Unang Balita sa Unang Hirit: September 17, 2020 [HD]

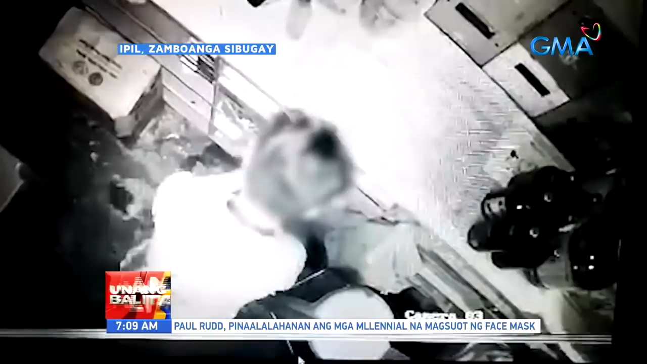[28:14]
Sibugay Makikita ang sospek na nakatayo sa may cashier area gamit ang gunting pilit niyang binuksan ng drawer kung saan nakalagay ang pera Nang mabuksan dali-dali niyang kinuha ang pera
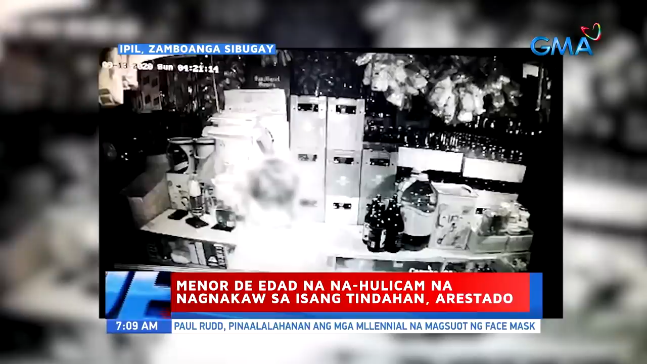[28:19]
sabay-sibat Ayon sa may-ari nasa lima hanggang anim na libong piso ang natangay ng sospek